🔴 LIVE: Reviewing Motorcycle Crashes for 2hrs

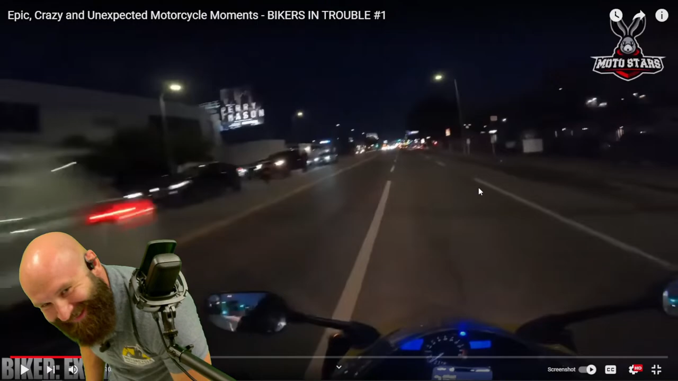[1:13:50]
They're in the wrong lane. Wasn't paying attention, not doing very good. JT Fresh, going pretty fast.